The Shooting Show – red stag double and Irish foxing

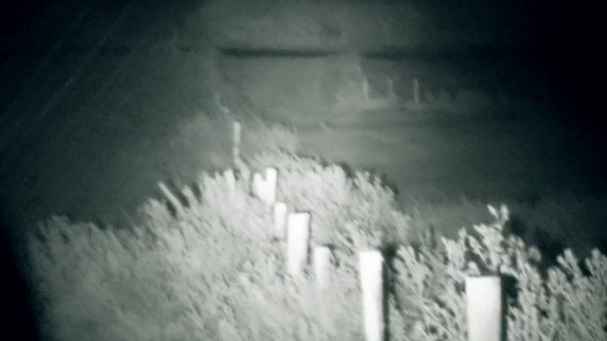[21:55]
it ignored all calls after coming to the first one but was quite happy enough to hunt around and smell we just kept making up our ground making up our ground
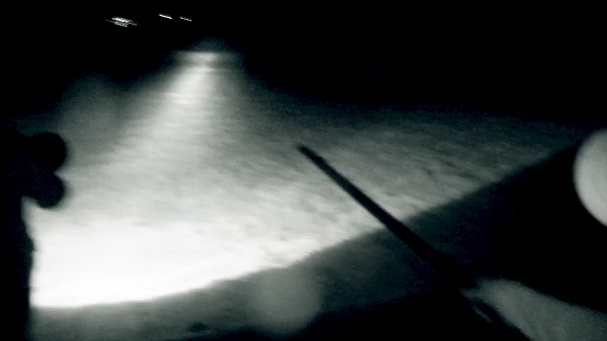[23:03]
Just where he was, the strand of electric fence.
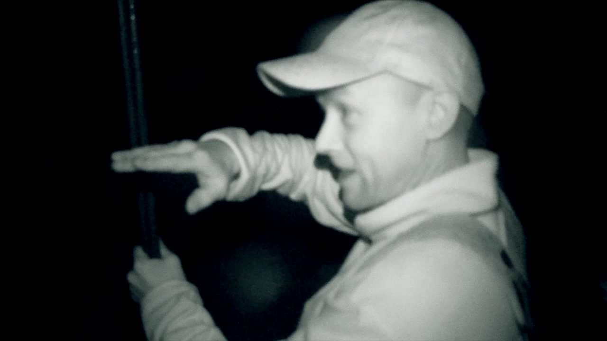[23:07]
I think I might have just clipped it and caught him a little bit lower or something.
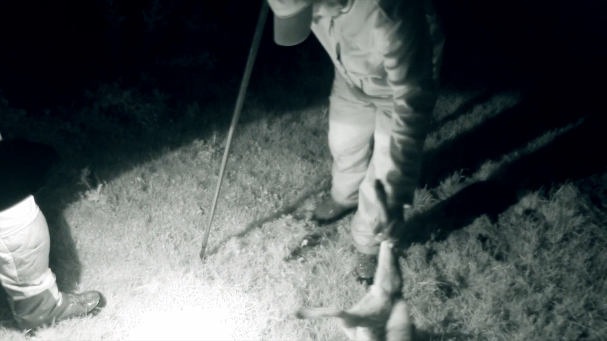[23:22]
So we went from there, we went up onto the stubbles, up on the higher ground. Hope we would have had a couple of foxes on that but we were just on forest.
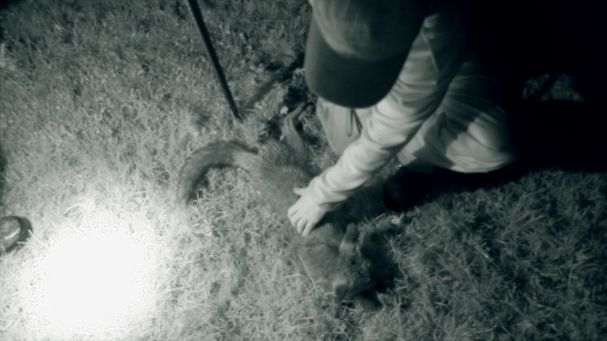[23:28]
There was nothing there tonight. It got very, very windy and at that we decided just to knock it on the head.